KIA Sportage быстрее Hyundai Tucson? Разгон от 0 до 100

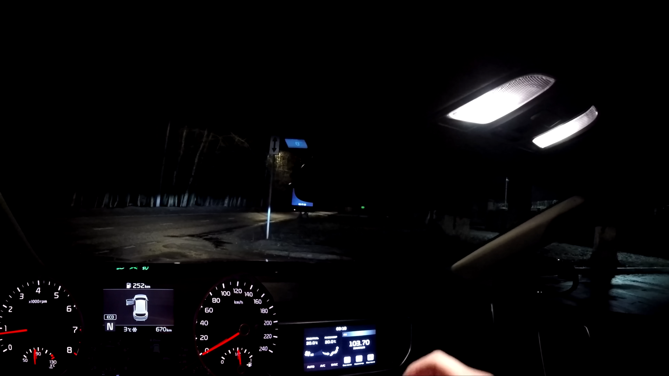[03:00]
Закрываю дверь. Вот что значит новая машина, да. Нужно чуть больше усилий. И вперёд. Пожалуй, да. Пожалуй, приступим к движению. Так, свет у нас с датчиком, кстати. Освещение. Это очень хорошо. Не нужно ничего делать. Я считаю, это правильно. Даже датчик дождя не так нужен, как датчик света. Потому что въезжаешь в туннель. Нужен свет. Хоп, включился. Темно. И не надо думать.
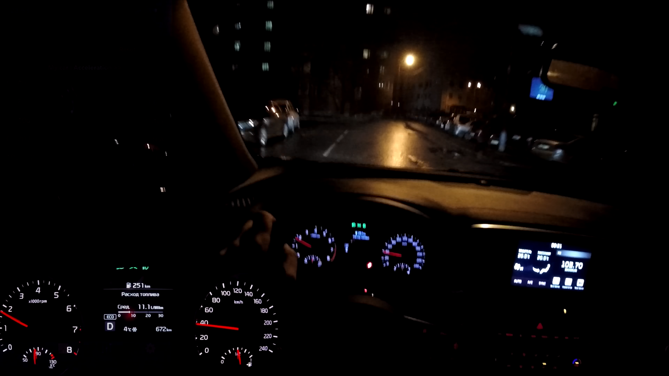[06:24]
Кстати, хорошо, как проехал лежак-то, а? Подвеска держит. Зимние 17-е катки позволяют получить максимум отличных дорог. Проезжая по любым неровностям.
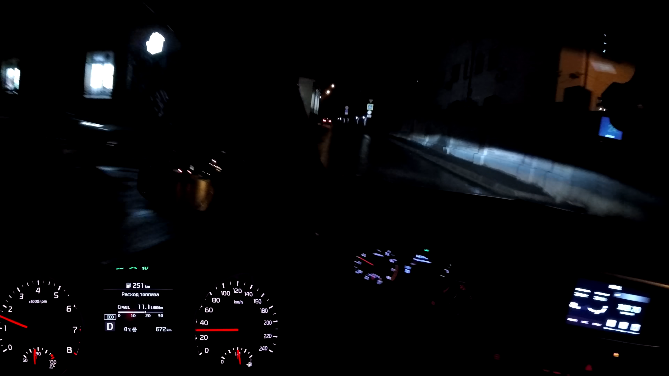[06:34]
В этом плане, я, ты вообще, Корея хороша. Сбалансированная машина. Не похвалить не получится, что называется. О, как он тормаживается. Ну, тормаживаешься, молодец, спасибо. Проезжаем мы участок трамвайных путей. И мы с вами узнали динамику разгона. Ожидать чего-то большего. Выезжай, это с паспорта, и то хорошо. Что берете, то берете, да. Честность, 150 сил, без опроса. На этом с вами обращаюсь. Продолжаю испытания. Продолжаю придавливать педаль.